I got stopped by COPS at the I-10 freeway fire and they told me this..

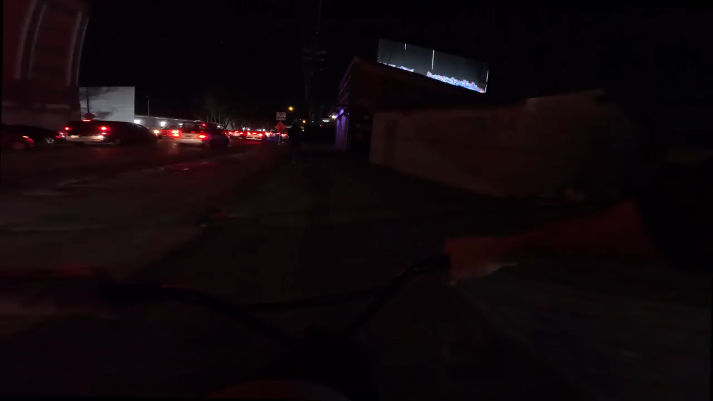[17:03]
all the tents and camps and rv camps are right here yeah it's closed off now unfortunately we can't go back down here
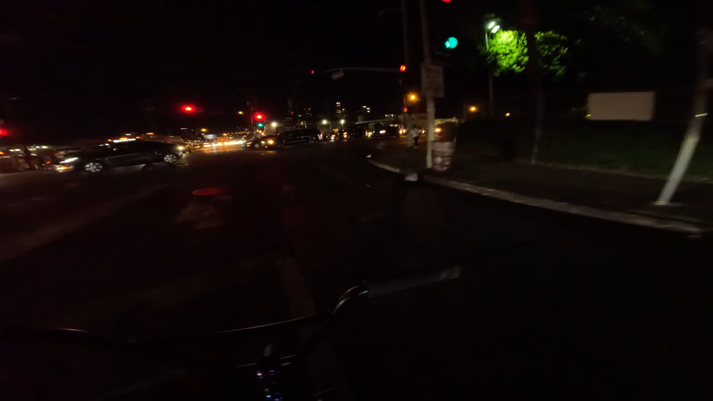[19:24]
this truck was coming in so hot behind me scared the hell out of me i could feel his presence behind me holy crap ain't nobody trying to stop out here don't blame them oh we're stuck